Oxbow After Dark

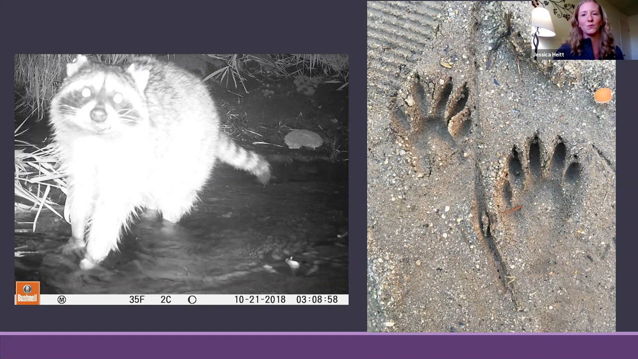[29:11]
But we have a little waterway at Oxbow, and that's where we get a lot of the footage of the raccoons, is they tend to stick to the water for various sources of food. And then there's lots of mud down there, so we can see lots of tracks from the raccoon. I have another poll for everyone. So take a really good look at this photo and tell me how many raccoons you see.
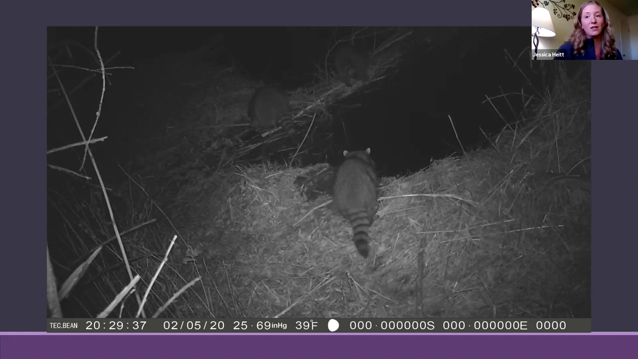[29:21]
So look really hard. All right, we'll give it just about 5 more seconds.
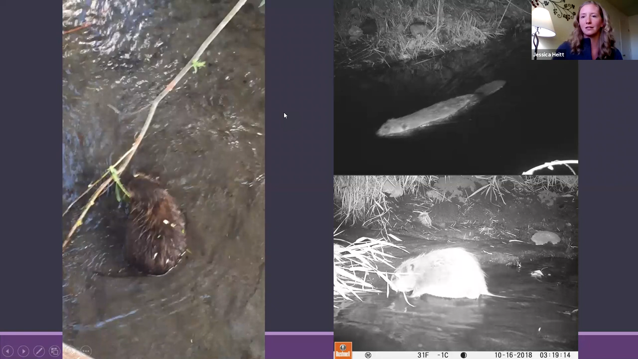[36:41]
Aquatic mammals, including like muskrats and otters, they're all very hard to tell apart when they're swimming, because you, for the most part, really just see their little head poking up out of the water, so it's kind of hard. But if you ever get a good look at the tail, that's going to be the best identifying feature for the beaver. It was really exciting last year. Like I said, at the first Oxbow After Dark, we actually got to see two adults. And later we learned that those two adults are a breeding pair and that we have baby beavers in the park, or we did last year. So we caught on camera here a baby beaver.
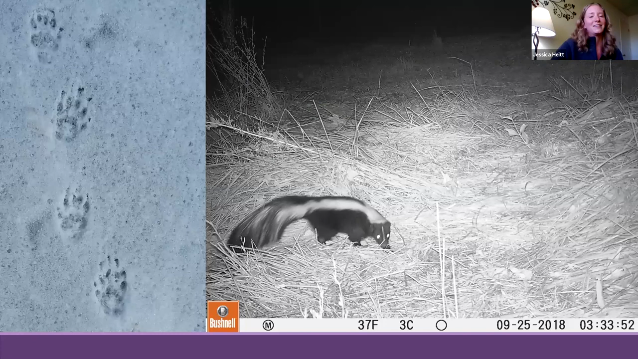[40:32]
These are little tiny skunk tracks in the snow, so they are surprisingly smaller than you might think. They're not a very big animal, but again, they have those 5 toes and pretty significant claws as well, you're going to see. And we catch them on the trail camera all the time. And I have actually seen 2 skunks at Oxbow. Ironically, both times it was during the day. So although nocturnal animals tend to be nocturnal, they don't necessarily strictly stick to that.
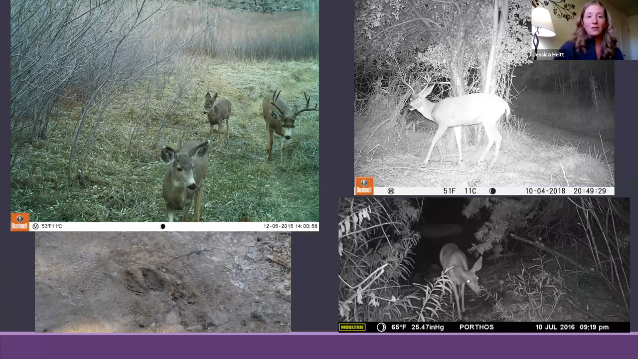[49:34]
So we see the deer very regularly, but we also catch them on the trail cam quite a bit. So we have a pretty big family that lives out there. And in the bottom left, you can see their tracks. So they just have those two toes instead of the five toes that you would see with the skunks and the raccoons. And I have another poll, another find the animal.
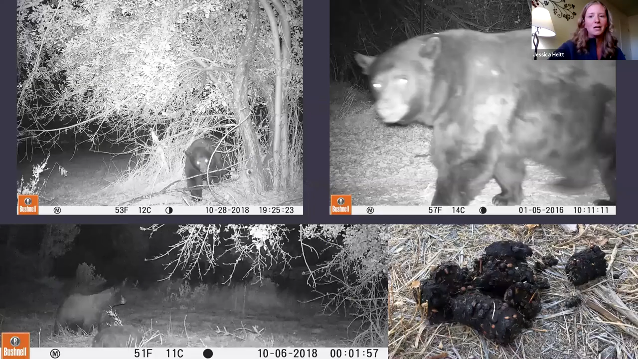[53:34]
They often leave their calling cards. So that was the first time that we ever knew that we had bears in the park, was we found a big pile of scat and some perfect tracks in the sand. It was super exciting. And I guess the scouts get to see all the cool stuff because there was a Boy Scouts group there that day that got to see the tracks and the scat. So of course we immediately set up trail cameras, and over the last few years have found all kinds of animals, but especially the bears coming through the park.